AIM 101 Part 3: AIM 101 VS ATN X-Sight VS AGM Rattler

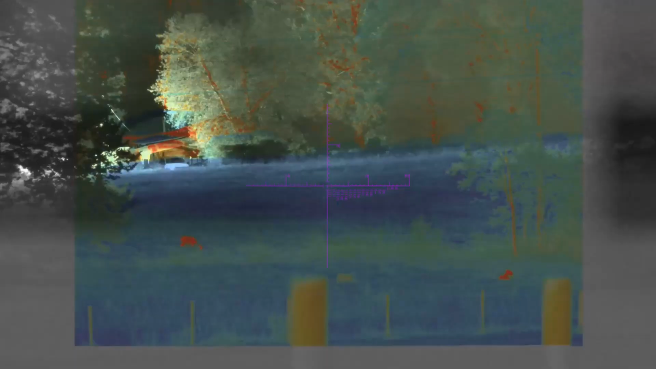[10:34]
now here's the thermal
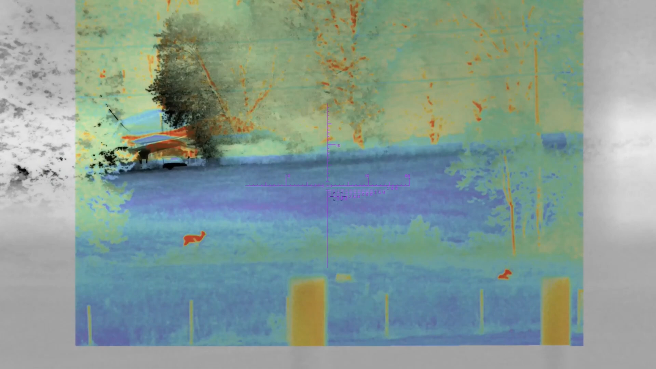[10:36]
two we can easily see those two deer down there in the field and then here is regular
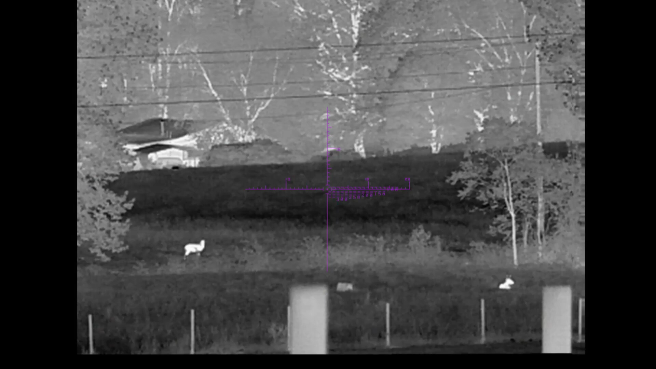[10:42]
thermal mode and then we'll go back to digital night vision to lead us
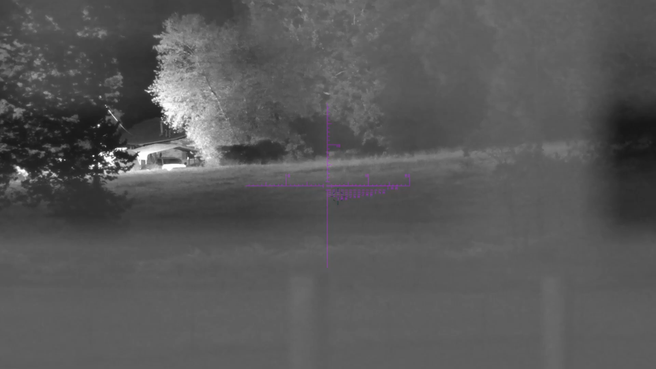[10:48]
into looking at the atn x site as you can see its sensor is able to benefit
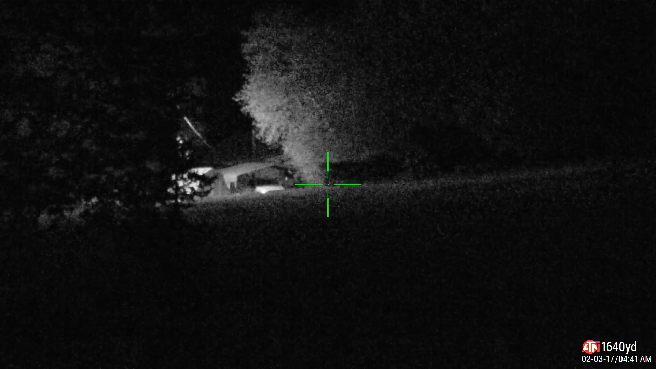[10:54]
from that light in the distance but when we pan away from it all we're looking at
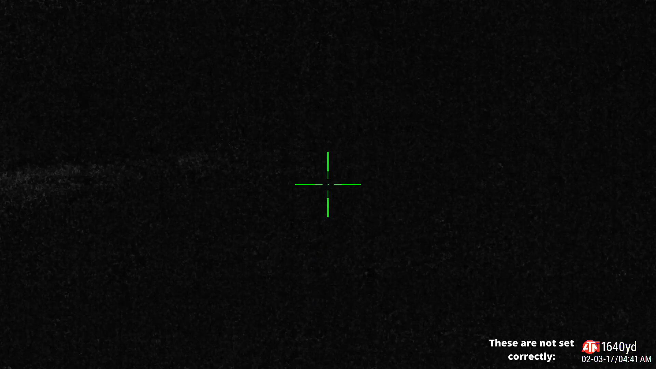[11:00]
is just pure darkness back at the light source again and then back over
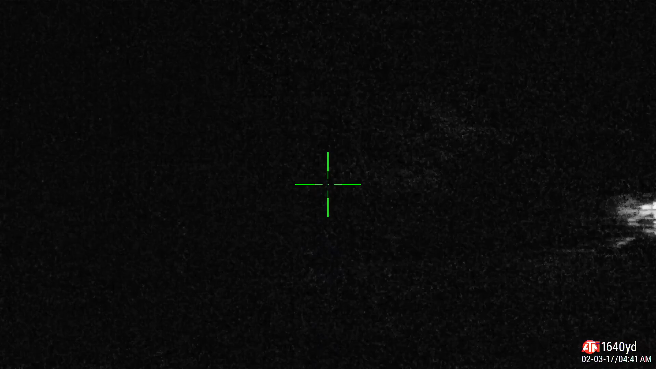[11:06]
here and you can see it's dark again this optic will require active ir
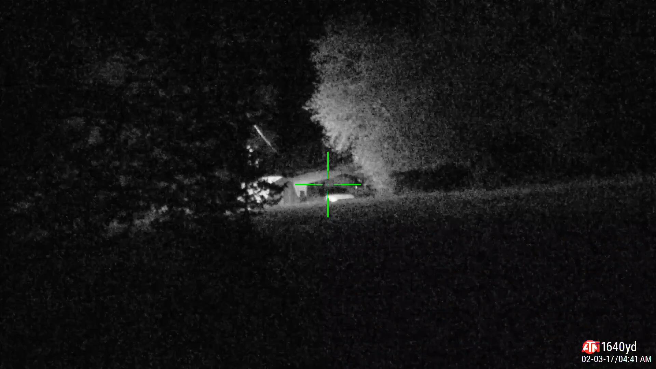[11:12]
as i said earlier so here's that ir illuminator we're going to turn it on here in a moment now check it out you can see that the ir light source actually makes the atn usable
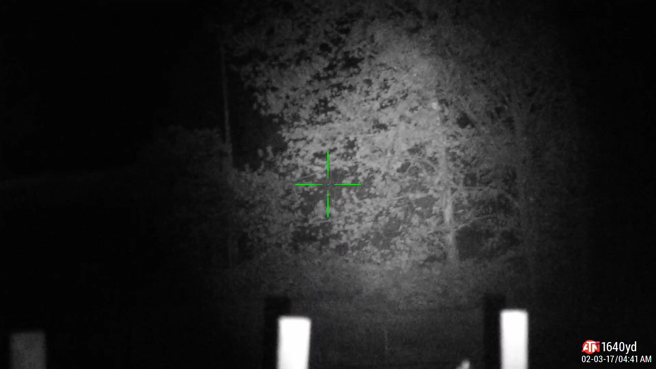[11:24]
after dark but the aim 101 does not require it because of just how
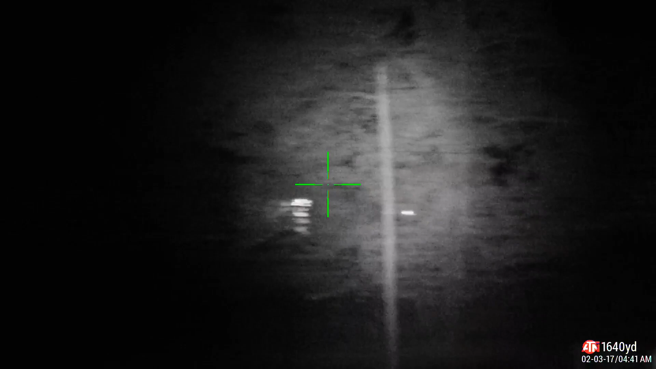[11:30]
good its sensor is of course the aim 101 will benefit if you decide to use one but
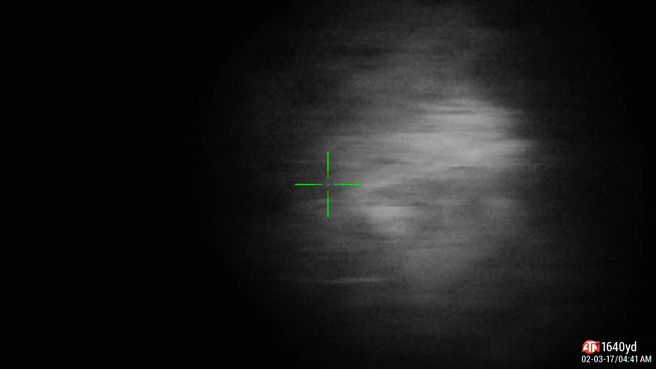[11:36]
if you don't use one with the atn you'll just be seeing pitch blackness but what about the
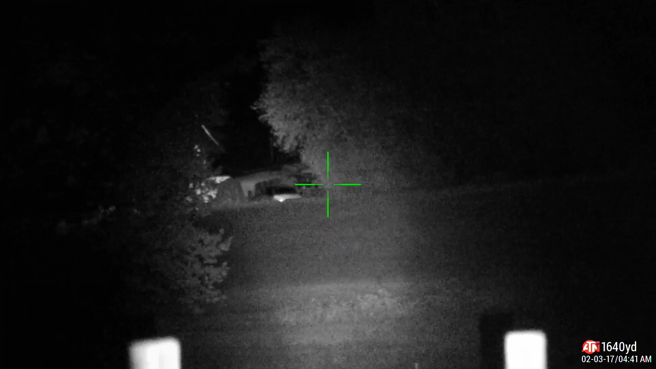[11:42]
agm thermal how does it do well here we can see it has no problem at all seeing out after dark it does not need an ir light source since it just sees heat signatures
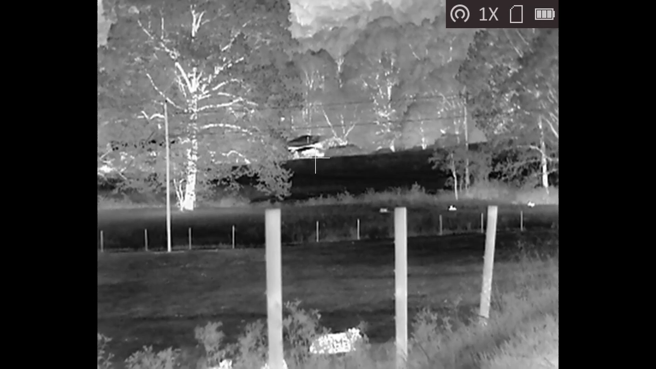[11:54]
and you can see there's a cow down there in front of us and the deer in the background and the heat
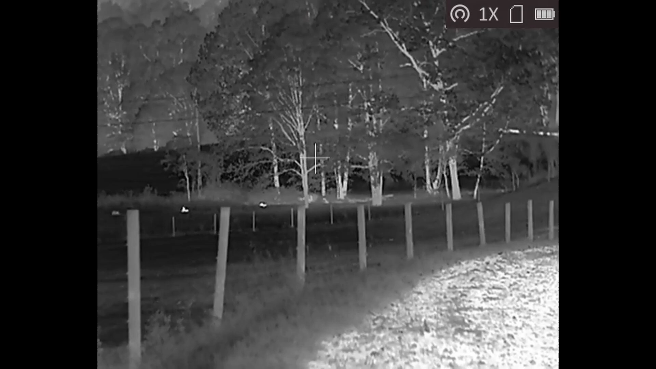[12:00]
from the road i really think combining a high-end digital night vision
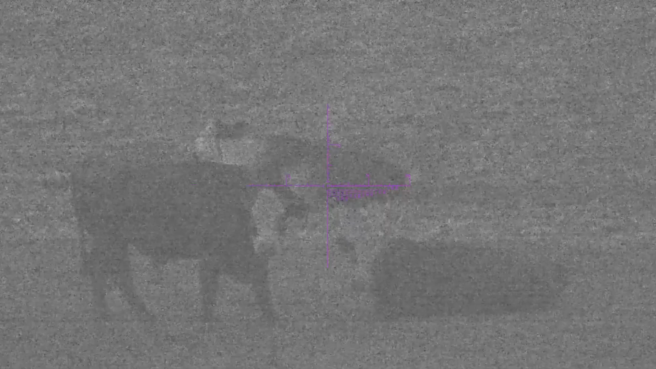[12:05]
sensor
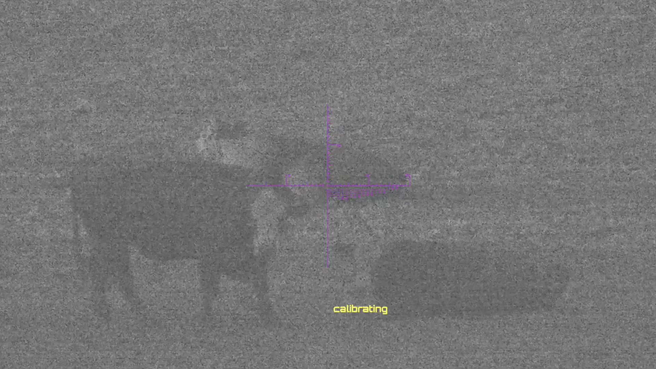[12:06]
with thermal capabilities really sets the aim 101 apart from other digital night vision optics
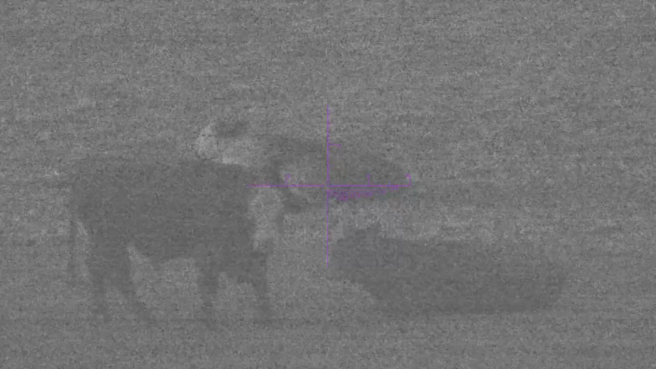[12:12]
that require an ir light source and that's what makes us such a cool optic if